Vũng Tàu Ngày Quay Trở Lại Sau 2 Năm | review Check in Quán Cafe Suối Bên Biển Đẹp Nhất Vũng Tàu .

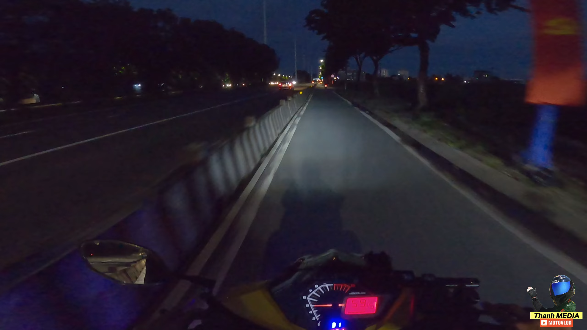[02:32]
Đường này sẽ tiến thẳng vô trong phải có lái nha các bạn. Lâu rồi mình mới đi lại cái đường này các bạn.
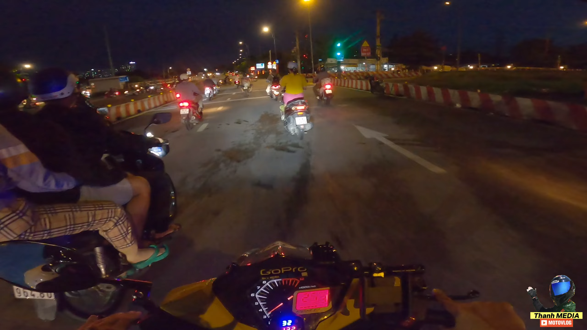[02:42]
Ok. Ở bên đây luôn các bạn ơi. Trời ơi, cái khúc này nó vẫn xấu như ngày nào. Nó cứ gồ ghề cả tưng cả tưng cả tưng. Ok, lên thăm lại cái phải các lái thôi, không biết bây giờ có gì thay đổi hay không.
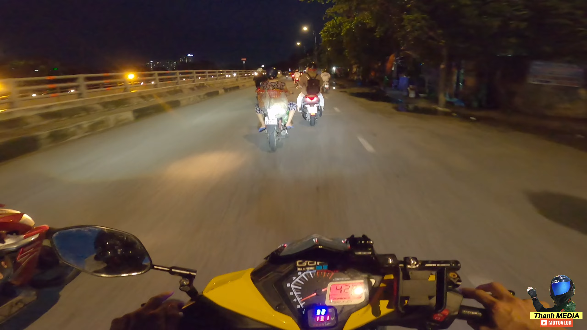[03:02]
Vô phà.
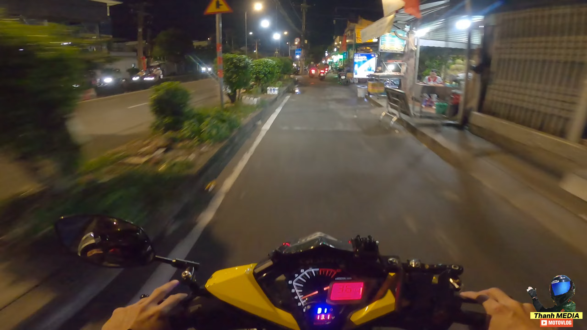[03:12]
Lưu ý với các bạn một điều rằng đi phà nó cũng giống như đi xe buýt vậy các bạn. Các bạn nên chuẩn bị từng lẻ sẵn ha, để người ta đưa vé vào vô liền luôn. Để thối đường số tiền lớn nó thối lâu lắc quá.
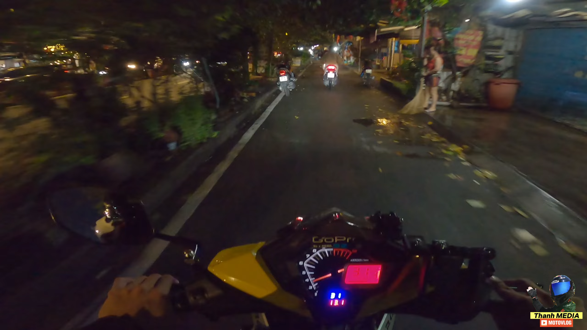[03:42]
Đó. Phà các lái đây rồi. Lâu lắm rồi không có đi phà các lái.
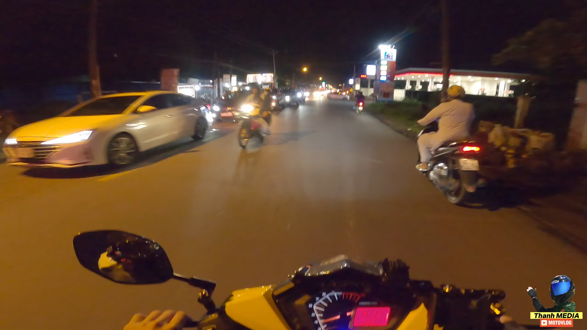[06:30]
Dài thì là dài luôn, thâm thẳm luôn. Biết chừng nào mới được lên phà đậu thuốc dưới đây.
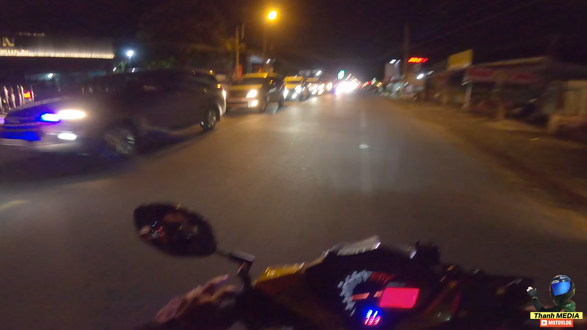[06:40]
Xếp hàng cũng 3 cây số chứ ít gì.
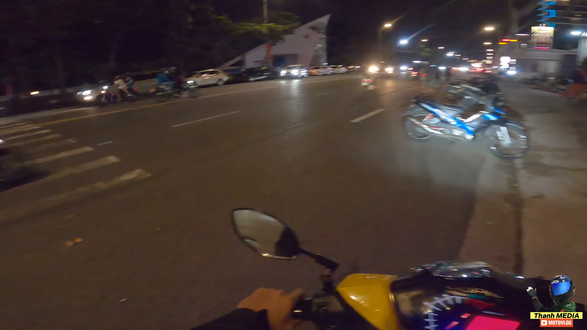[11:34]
Ok, ăn xong rồi thì bây giờ tụi mình lượn đi vòng vòng cho anh em. Không biết Vũng Tàu buổi tối lâu rồi, không khí nó như thế nào.
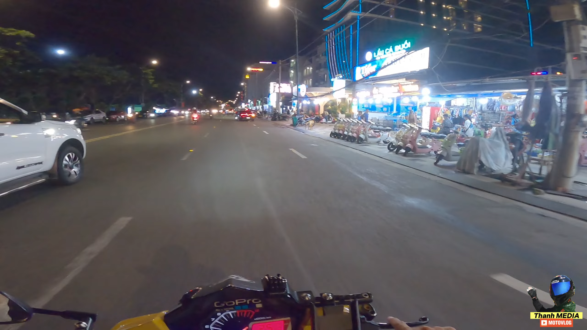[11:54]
Bây giờ là hơn 10 giờ rồi đó các bạn. Mà Vũng Tàu vẫn còn nhộn nhịp ha.
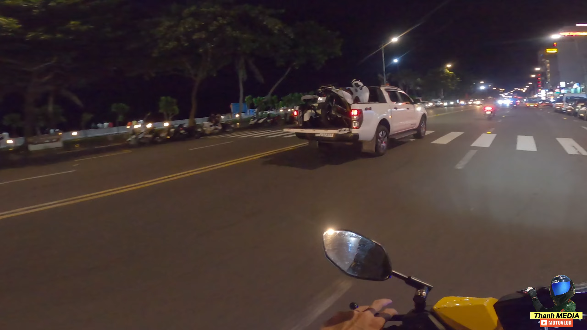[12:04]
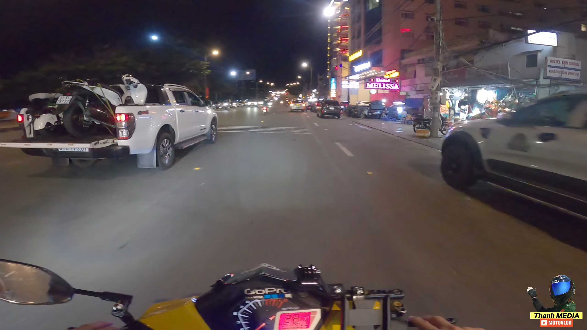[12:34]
Okay, bây giờ mình sẽ đảo một vòng các bạn. Lên trên kia luôn các bạn ơi. Ủa, ở đây mới mở cái quán cà phê nữa. Hồi trước mình đi không có.